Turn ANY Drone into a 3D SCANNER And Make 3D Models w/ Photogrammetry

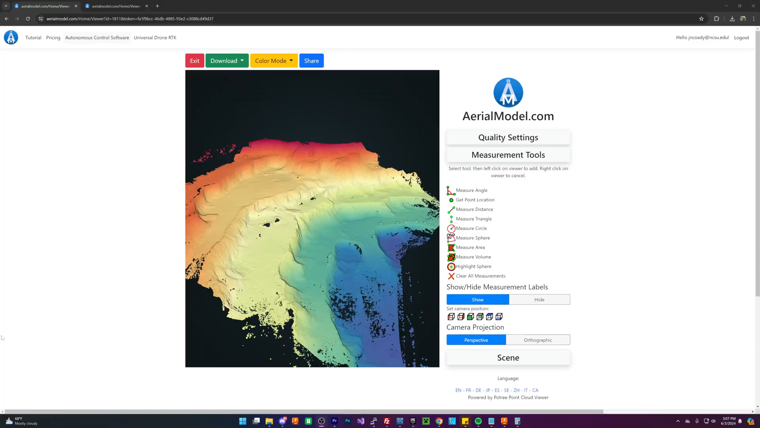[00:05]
do you want to use your drone to make super high quality 3d models of buildings and areas in today's video i'm going to teach you how to transform your drone into an accurate 3d scanner that you can
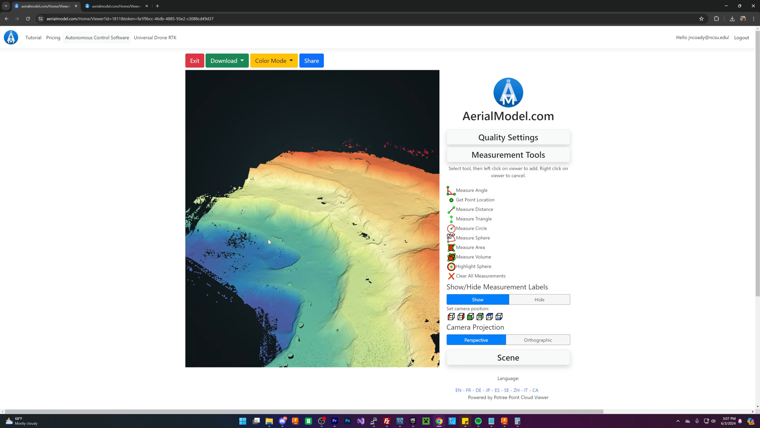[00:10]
use to offer clients customers or maybe just for fun to create 3d models there's
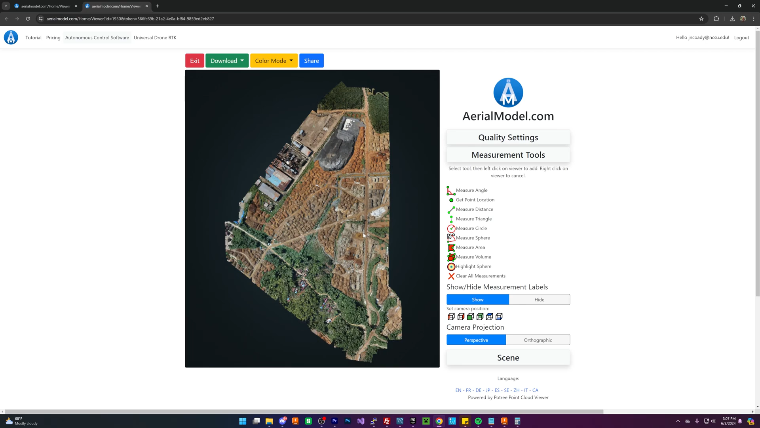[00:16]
lots of different applications for this one of course is measurement roofers love to use this for measuring
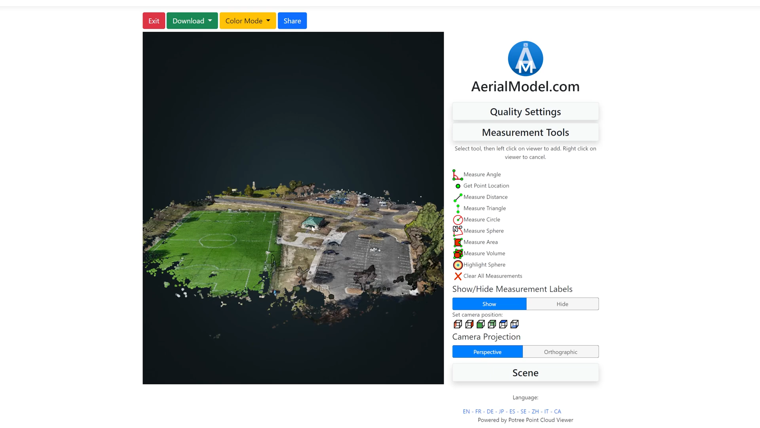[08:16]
you can set of course to like a normal color mode this is a full shareable link so you can go
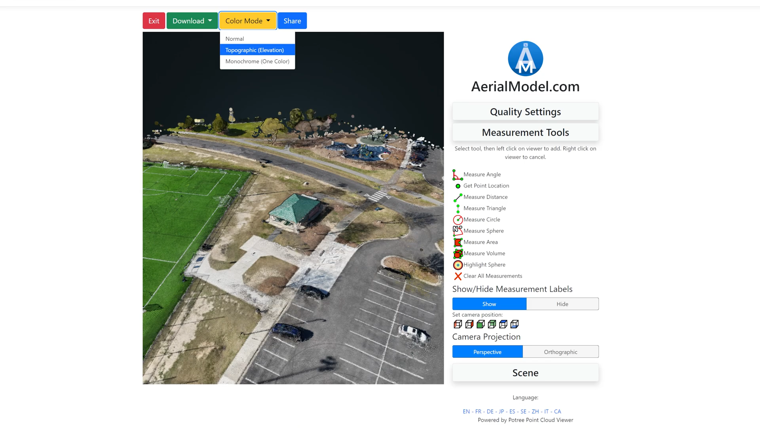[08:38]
also switch to topographic so this allows you to pretty much see some things that are kind of interesting maybe you're doing some leveling for a client or something like that you want to be able to see how the land looks without all the distractions of actually having like roads and stuff in here so this allows you to see kind
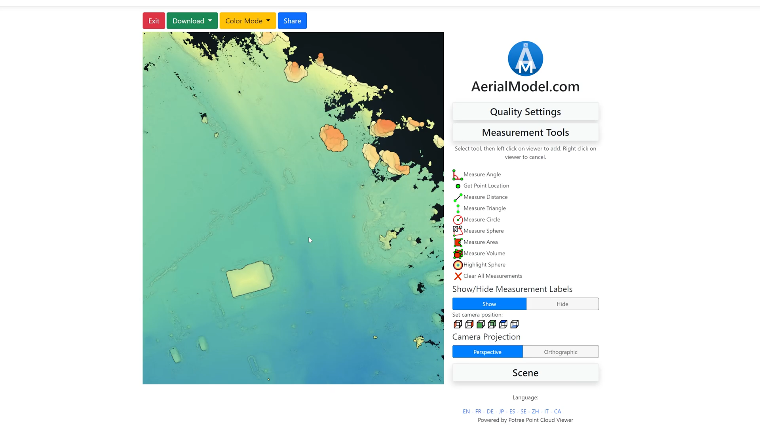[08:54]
of how the dynamics change you can see where there's some height where there's not some height and of course
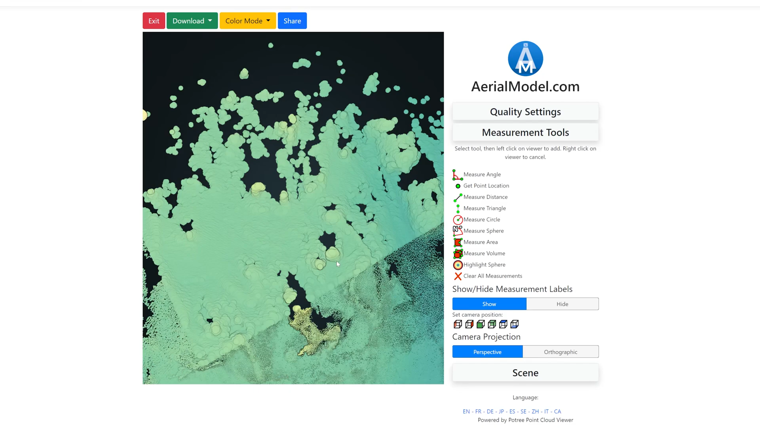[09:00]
quality is also indicated by the size of the point there's a lot of points here
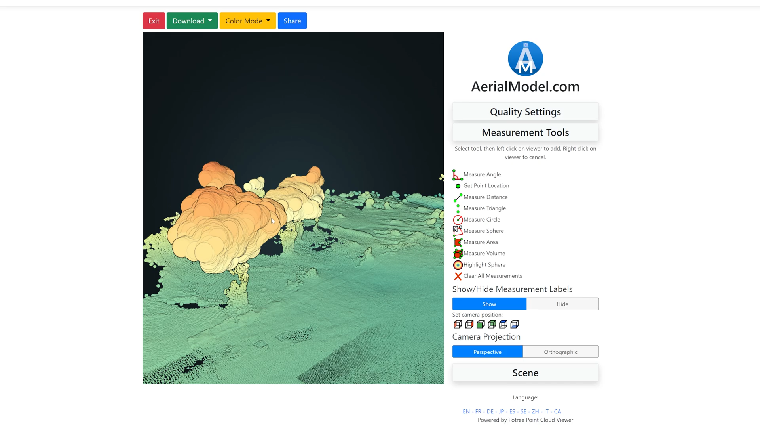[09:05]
as you can see here it's not as accurate as it is down here so accuracy is of course
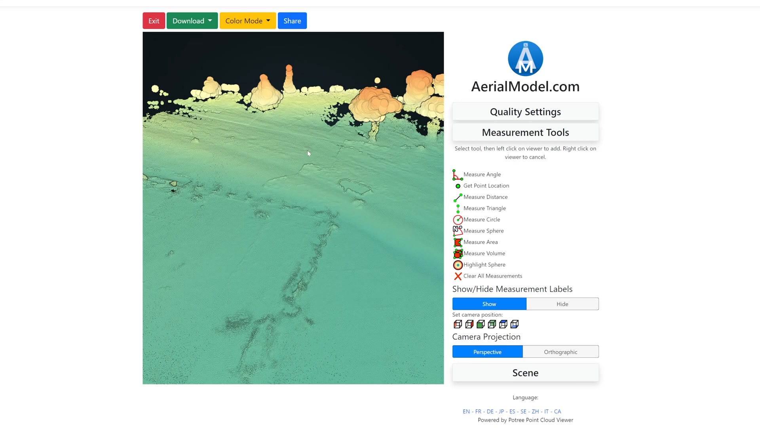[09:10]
determined by the size of the point as you can see our roof here looks pretty good you can definitely tell that this whole soccer field is relatively flat again as we get towards the edges
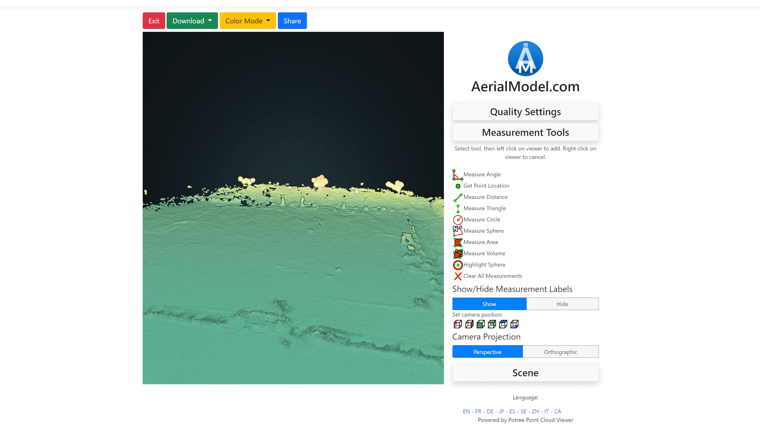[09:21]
the quality deteriorates a little bit but you can still see that it is relatively flat and relatively accurate now i was noticing that as well that it looks like this gets a little bit lower over here which is interesting you
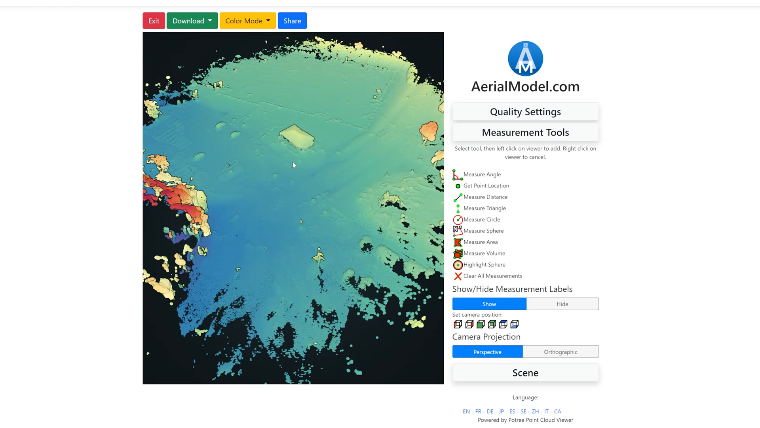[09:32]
can view all kinds of sorts of stuff and then you can also switch to monochrome to maybe make out some weird indentions in the ground if you were just looking for some type of maybe hidden pipe or something so that's